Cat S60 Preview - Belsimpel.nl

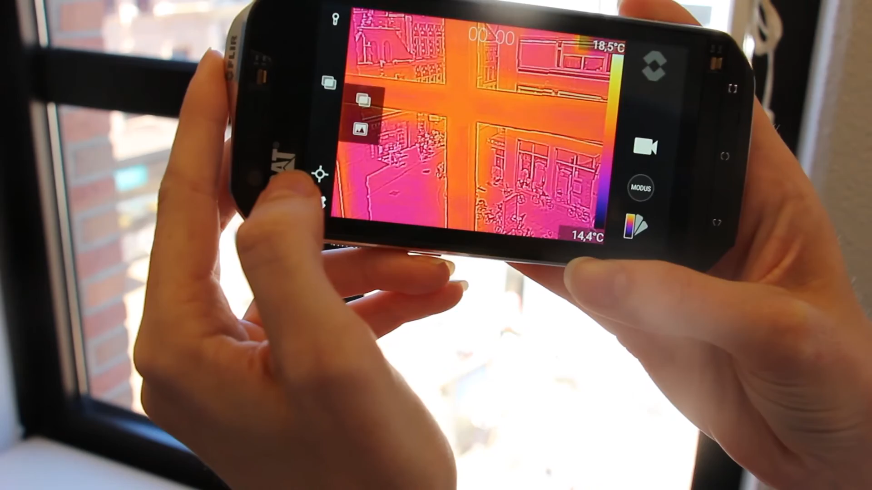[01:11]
On screen: scale top 18.5°C, scale bottom 14.4°C
Deze maakt door middel van de infrarood een heatmap, die je vervolgens live kunt zien door de gecombineerde weergave van de warmtecamera en de normale 13 megapixel camera van de S60.
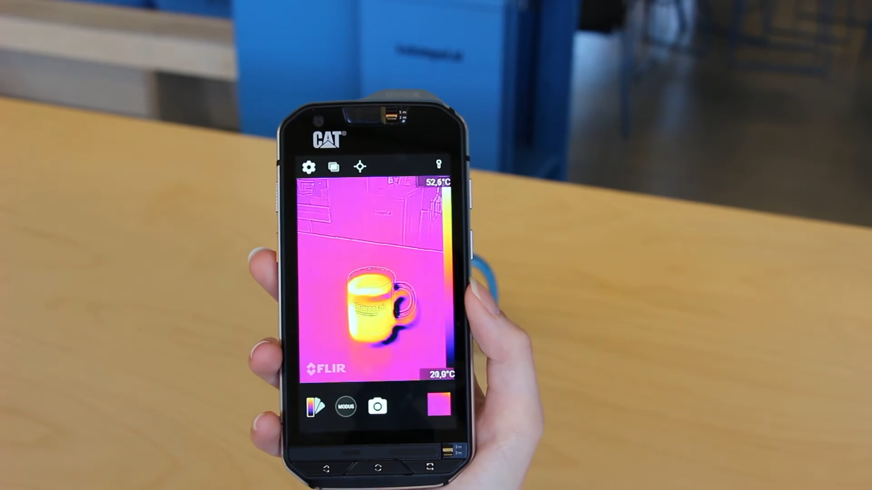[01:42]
On screen: scale top 52.6°C
Wij hebben in ieder geval niet meer te maken met thee die nog veel te heet is. De S60 is verder ook gewoon een uitstekende smartphone.